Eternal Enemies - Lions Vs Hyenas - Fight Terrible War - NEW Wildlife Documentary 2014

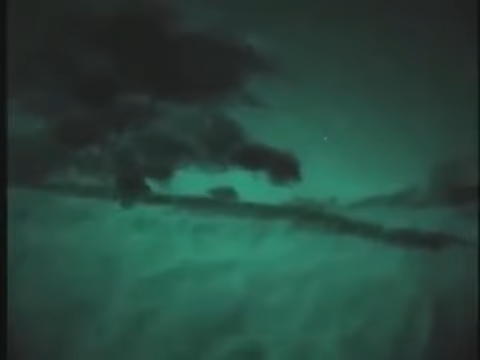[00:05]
Africa as you've never seen it before.
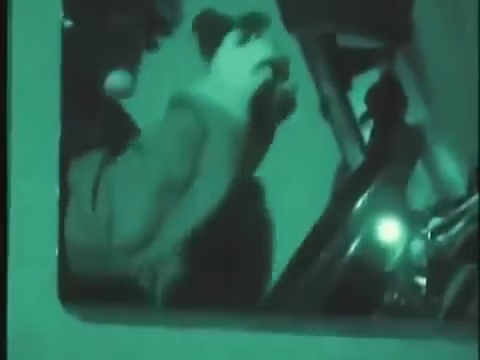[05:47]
Tom Maddox is counting predators in the Serengeti.
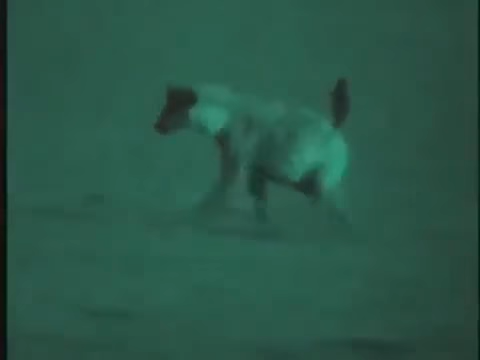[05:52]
He too thought the Maasai land was empty of lions and hyenas, as they're never seen by day. But Tom soon got a shock. Now he prefers to make his observations from the safety of his Land Rover.
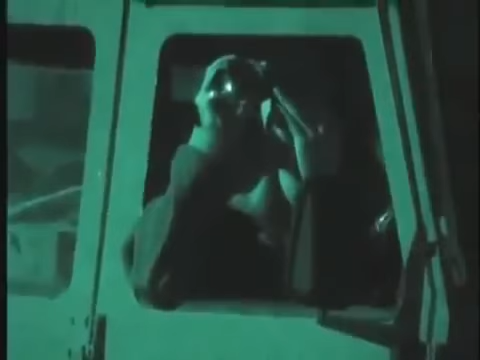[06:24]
And we play this tape on speakers on top of the car. And because lions and hyenas both rely on scavenging quite a lot in their diet,
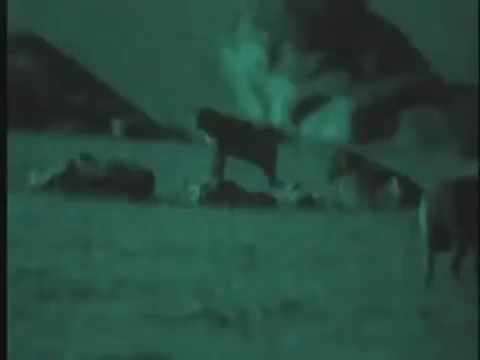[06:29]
when they hear this tape, a lot of them will come in and they'll investigate it, thinking they're going to get a free meal. It was amazing where they come from.
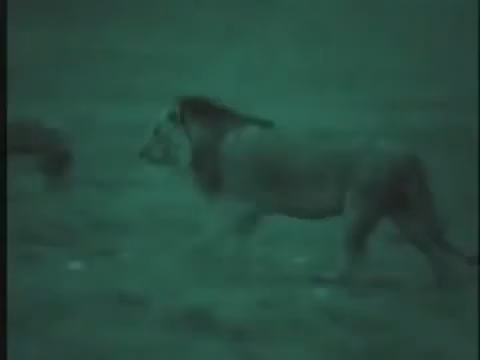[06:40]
They just kind of melt out from the bushes in places you'd never have imagined a lion could have hidden, often quite close to where I was doing the call-in. And then it was equally amazing, once the call-in's over, once they decide to go back undercover,
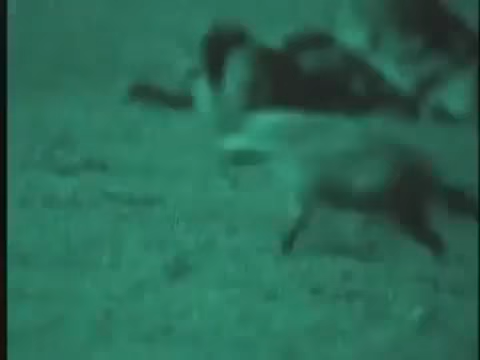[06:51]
usually about the time that the Maasai starting to come out of the bomas around 7 o'clock,
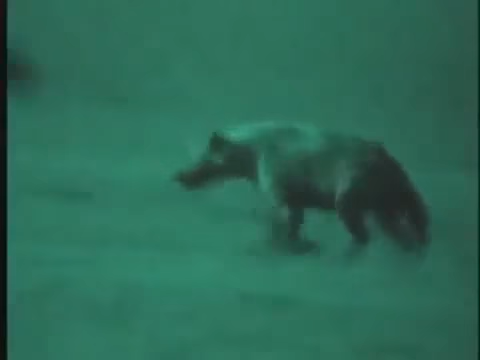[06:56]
again, the lions will melt straight back into the bushes.
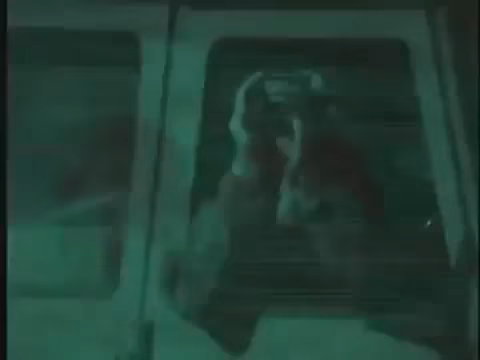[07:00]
1 minute the lion's there, next minute it's gone completely, and I know it must be sitting there somewhere, and they're so hard to find again.
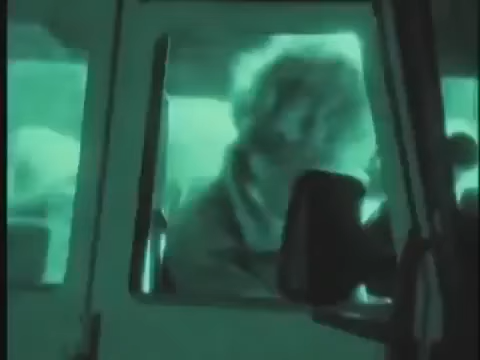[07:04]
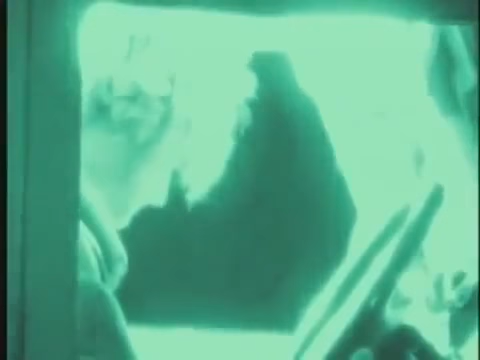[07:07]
The ultra-sensitive camera is many times more powerful than Tom's military scope. Inside the Serengeti, you can drive around and you can see hyenas and lions. They're very obvious throughout the day.
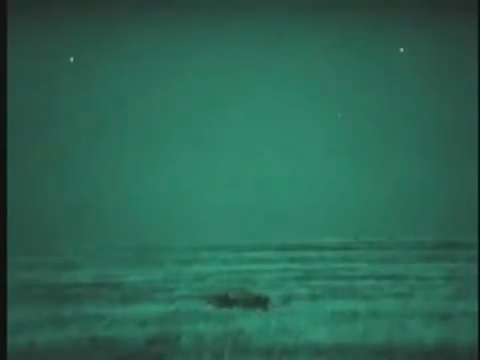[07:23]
Outside the national park, that doesn't happen. You can drive around for days and days and not see any. The fact that there are any lions at all on the Maasai's land is surprising.
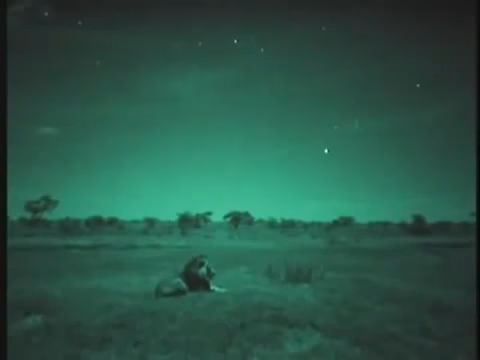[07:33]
So far, I'm finding an extremely high number of lions outside the park. In fact, it's comparable to certain areas within the park.
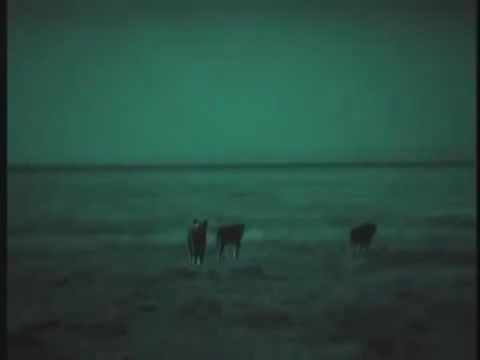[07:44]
So lions are actually doing extremely well in an area where people are living and working and grazing their cattle, which to me was extremely surprising.
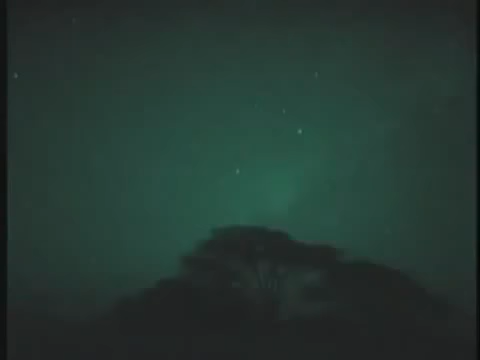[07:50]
Hyenas are also extremely common.
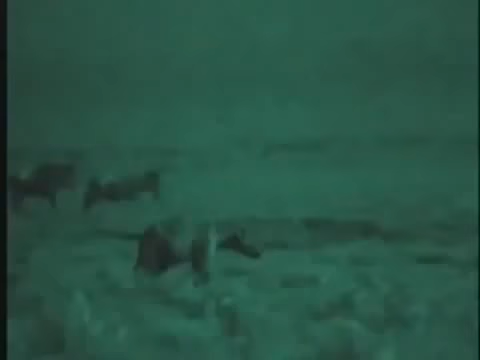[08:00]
Compared to inside the park, there were fewer, but there are still a sizable number thriving outside the park, and you will actually see them when you drive around in the evening. The hyenas are usually pretty visible.
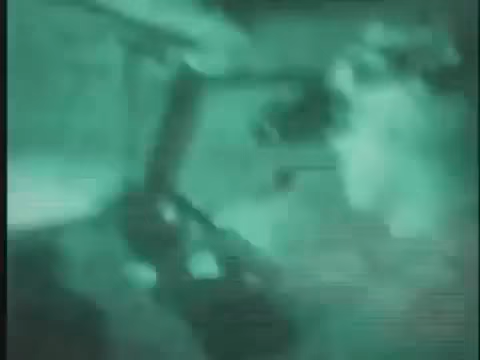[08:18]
Another worker on the night shift is Paula White.
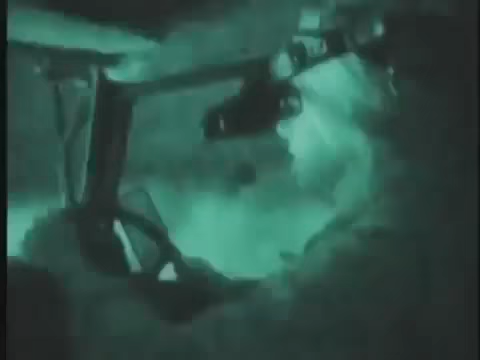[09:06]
So what I'd be doing is driving the roads looking for action,
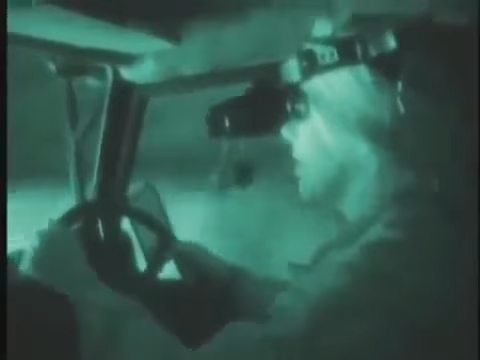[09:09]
and then I'd stop once in a while and listen for sounds of kills, listen for any animals whooping.
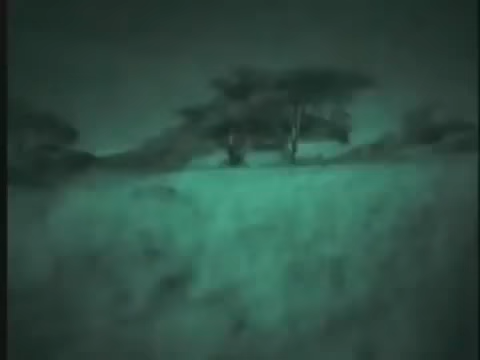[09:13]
Sounds travel much further in the cool night air.
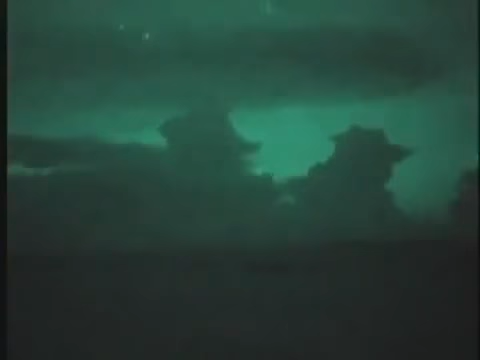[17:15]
which can continue all night if there are storm clouds or if it's a moonless night.
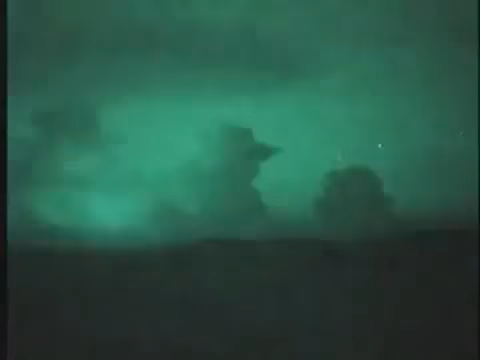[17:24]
The only camera on the planet powerful enough to see in total
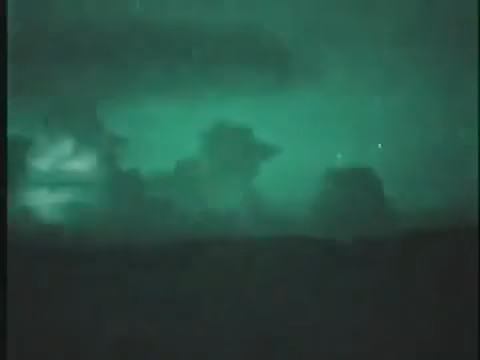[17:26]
blackness even picks up stars invisible to human eyes.
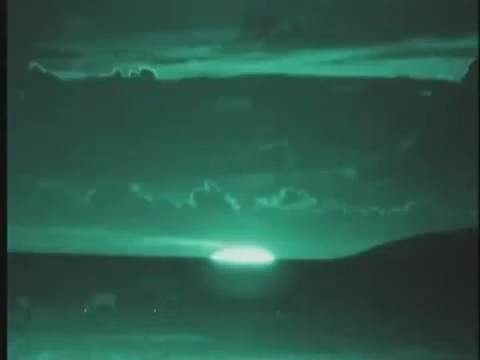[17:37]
Suddenly, the landscape is illuminated as if by searchlight.
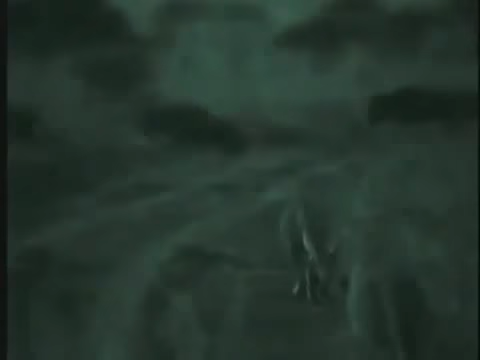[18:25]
When the moon is up, the lions are limited to the techniques they use by day, stalking and ambushing.
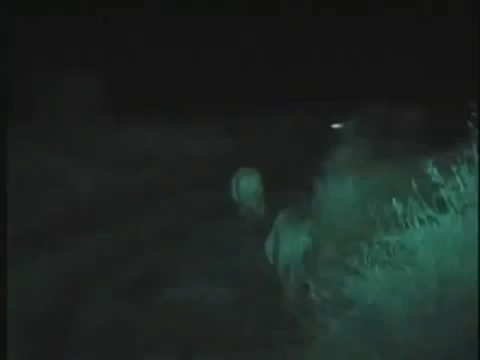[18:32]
But it won't always be so light. The pair near the crossing point and squat down, well screened by vegetation.
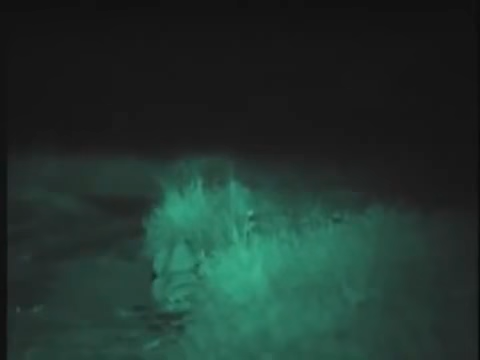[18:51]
One crawls into position to jump a victim.